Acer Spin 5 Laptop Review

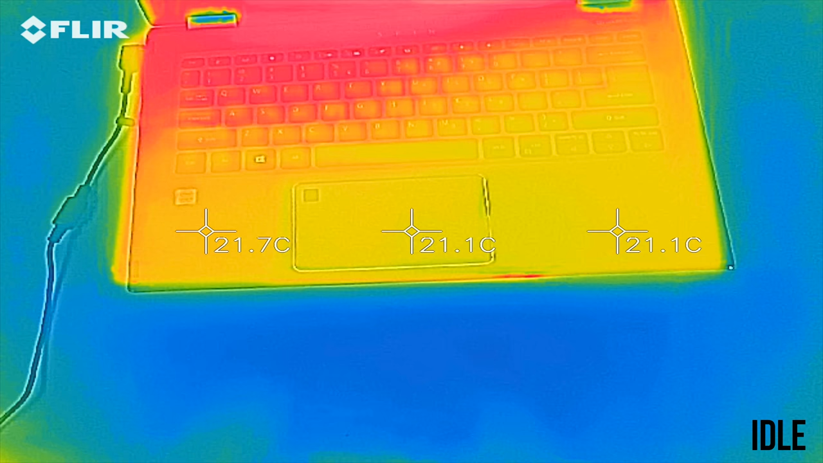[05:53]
and here are the external temperatures of the laptop where you'll actually be putting your hand, staying fairly cool at around 25 degrees.
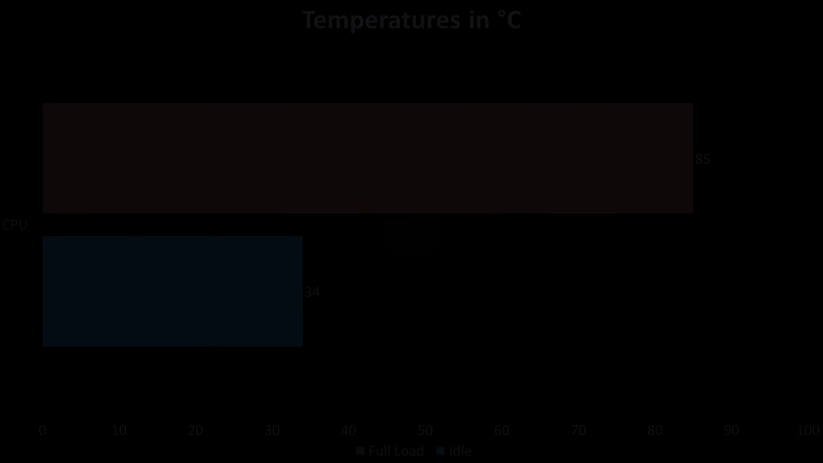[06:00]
Under a full synthetic load with Aida64 the maximum temperature of the CPU instantly rises, but it's not too hot as the CPU down clocks itself to 2.3GHz on all cores to stay cool.
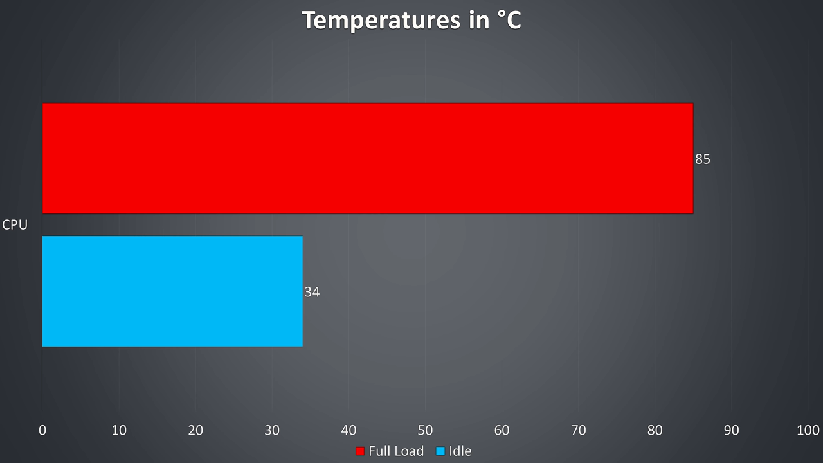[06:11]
This is pretty typical from these lower powered uCPUs in thinner laptops, multi core workloads can't be sustained without dropping speeds, which is just a compromise of having a thin laptop like this.
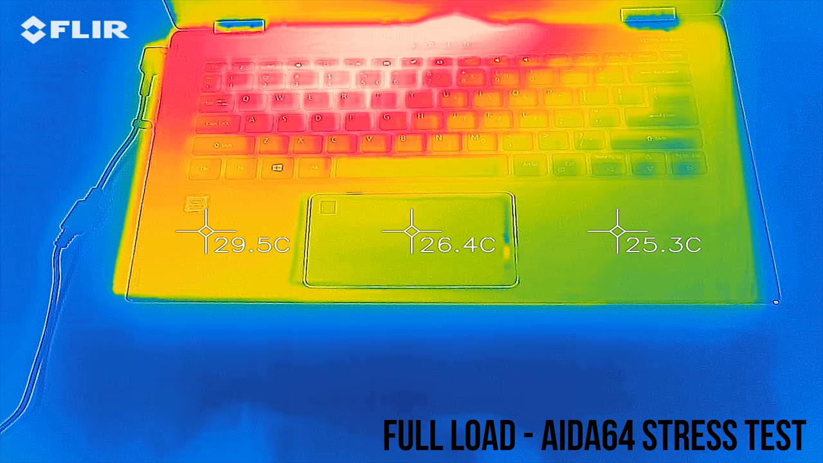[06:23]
The keyboard area warms up to the mid 40s and is warmer towards the middle and left hand side as shown, so not too hot and definitely still usable.